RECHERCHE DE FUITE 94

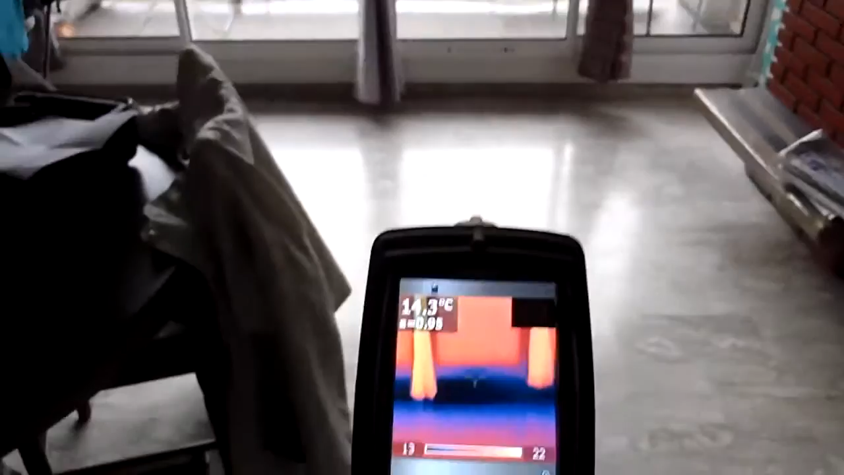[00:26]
On screen: spot 14.3°C
caméra thermique on a des comptes thermiques sur
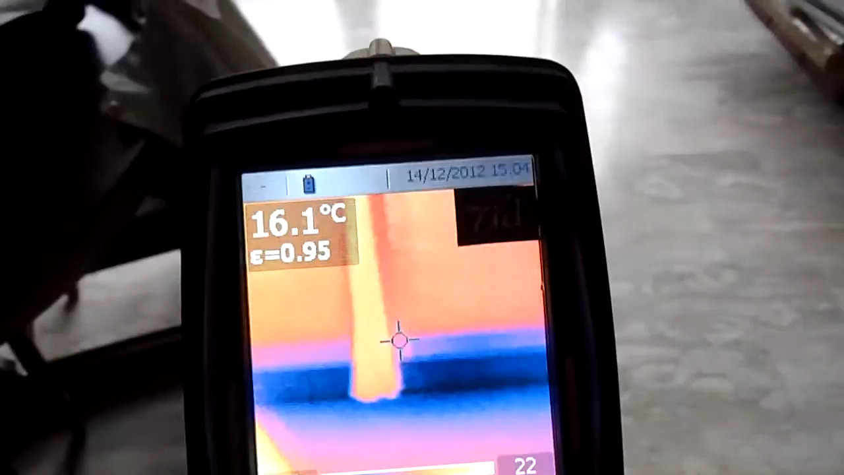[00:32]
On screen: spot 16.1°C
le bas des menuiseries également
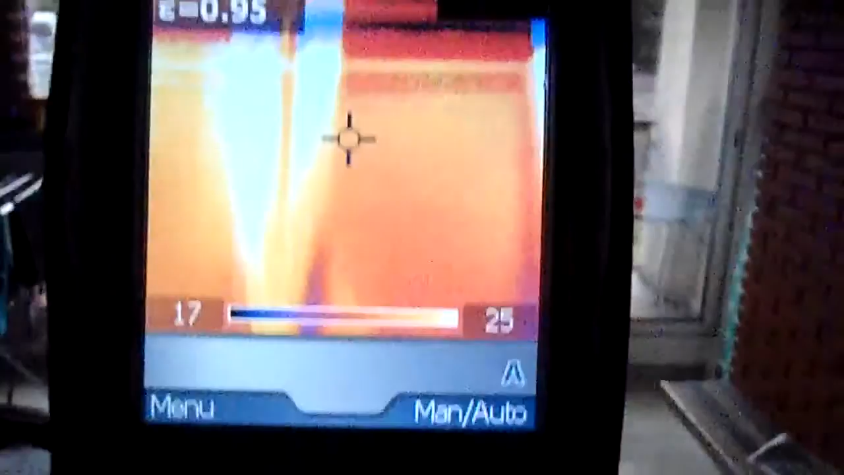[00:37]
sur tout le pourtour notamment en haut sur le plafond avec les différences de température importante par
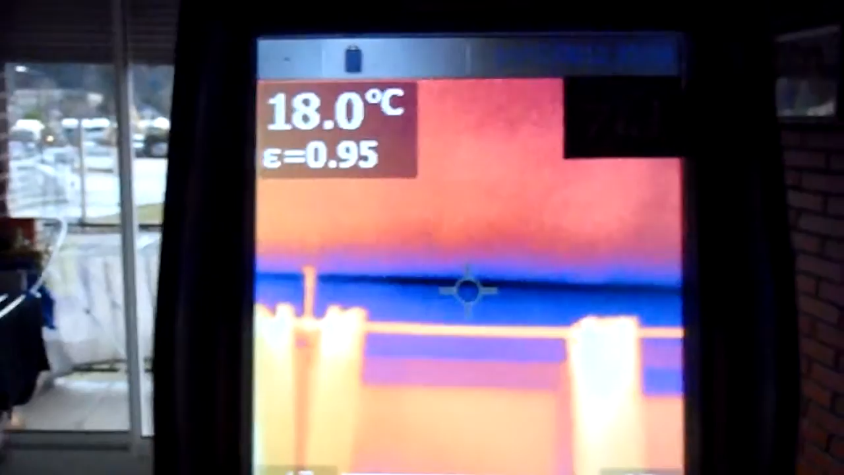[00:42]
On screen: spot 18.0°C
rapport à la pièce on est à pratiquement 17 degrés avec une température
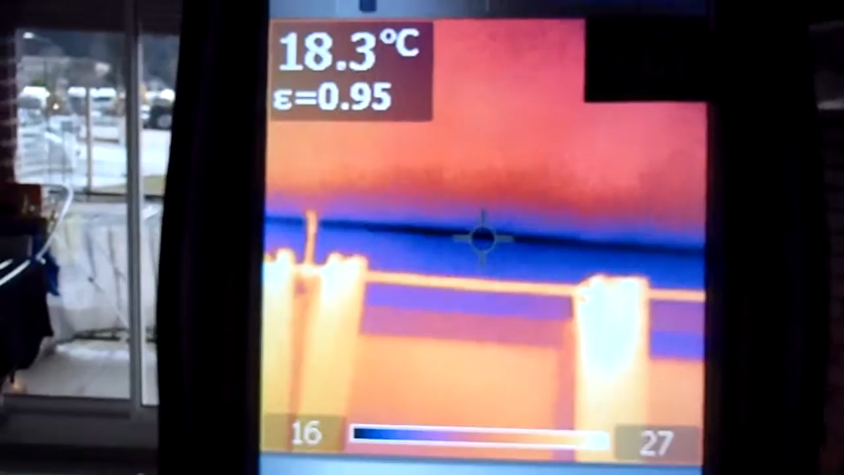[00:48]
On screen: spot 18.3°C
de 23 à 24 donc on a
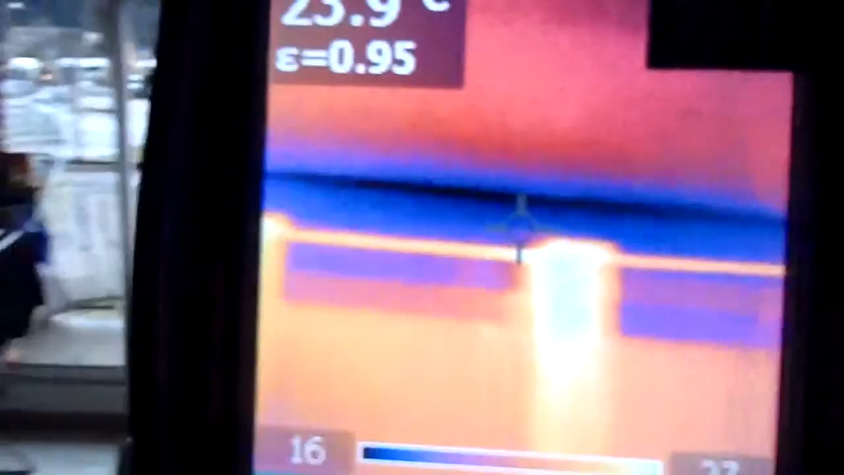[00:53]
ça dans principalement dans sur les murs exposés nord et est